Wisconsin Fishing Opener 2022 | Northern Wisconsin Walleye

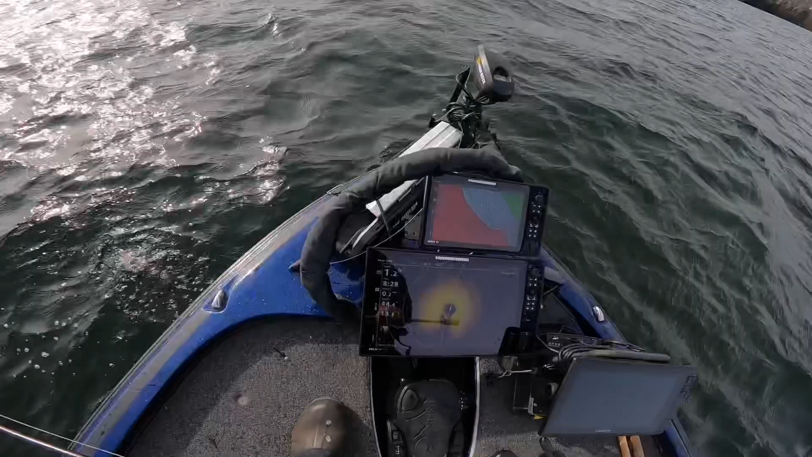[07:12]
You can see them all on the 360. There's a nice pot right here that I'm pitching at. Hey, look who decided to show up this morning.